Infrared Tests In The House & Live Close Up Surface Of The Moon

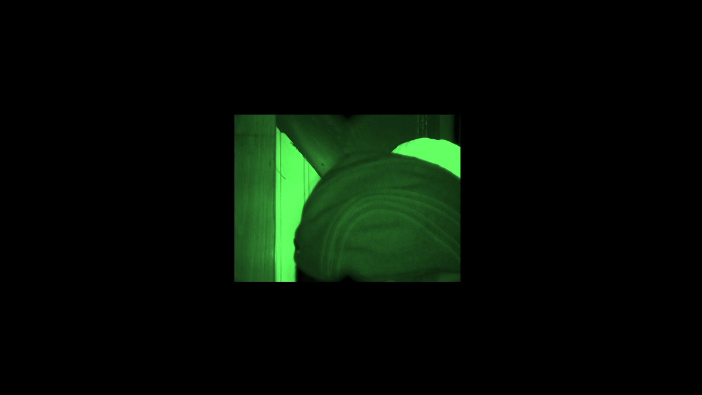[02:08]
Infrared radiation waves can be seen with the naked eye.
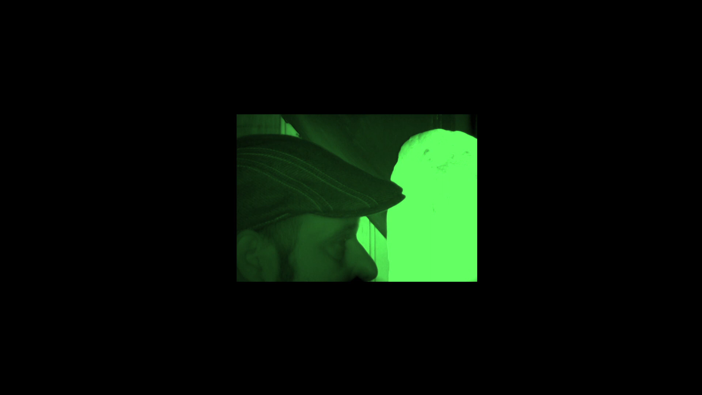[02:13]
Do you know how we would perceive that? We would see it as like heat
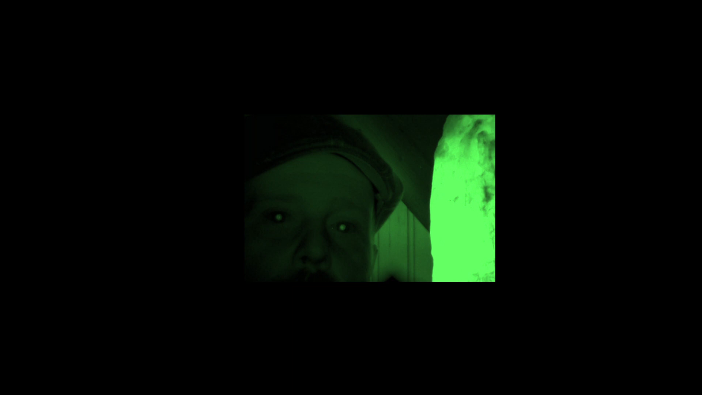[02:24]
You see the heat waves rising up. That's the same way our eyes can detect a wavelength of a color, longer or shorter wavelengths that we cannot see, but we'll still see that heat wave.
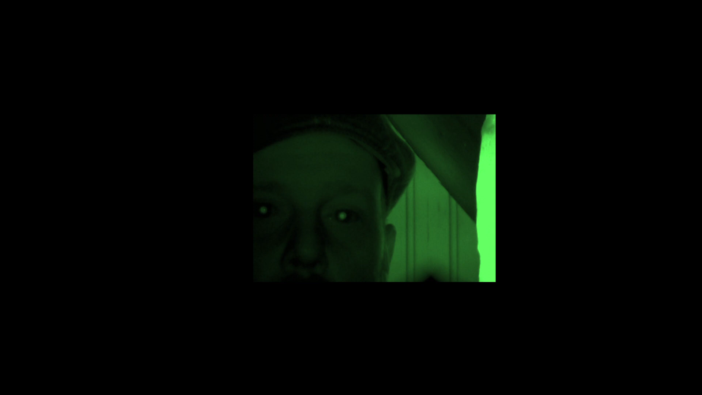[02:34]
There's infrared light all around us, but we can't see it, but our cameras can.
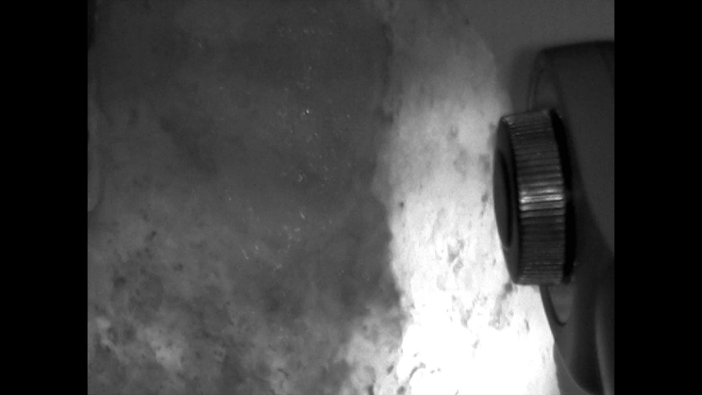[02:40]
The problem is the IR light affects the camera's ability to record the visible light correctly.
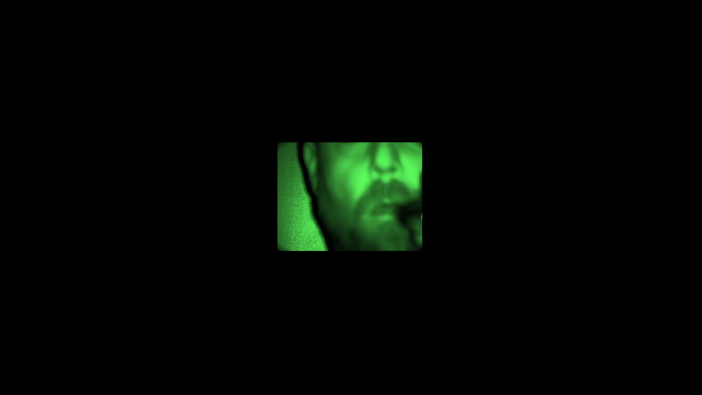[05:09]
So digital cameras and even cell phone cameras are far more sensitive than our eyes.